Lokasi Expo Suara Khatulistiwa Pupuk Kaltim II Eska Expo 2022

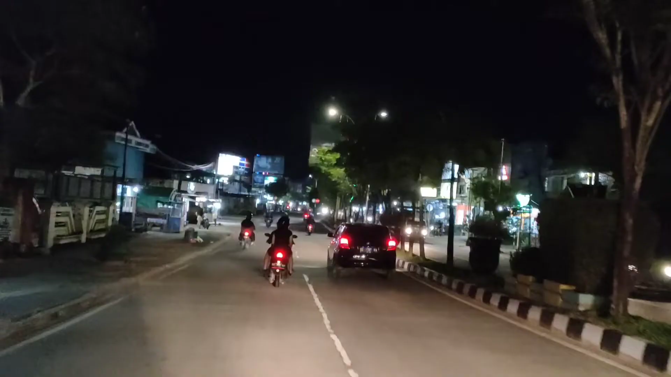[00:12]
Bismillahirrahmanirrahim. Assalamualaikum warahmatullahi wabarakatuh. Malam ini kita riding, kita mau ngecek lokasi tempat expo.
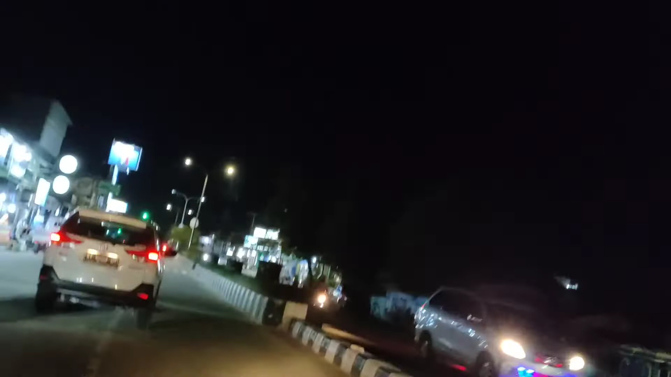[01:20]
Kita belok kiri arah ke kilometer 6.
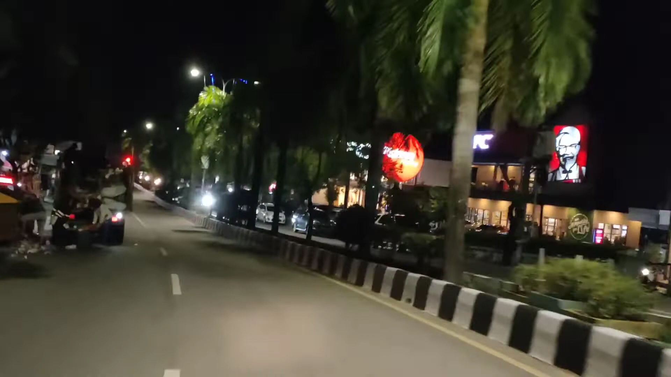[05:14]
Ya, di sini kita belok kanan masuk ke koperasi Pupuk Kaltim. Tempatnya persiapan untuk expo.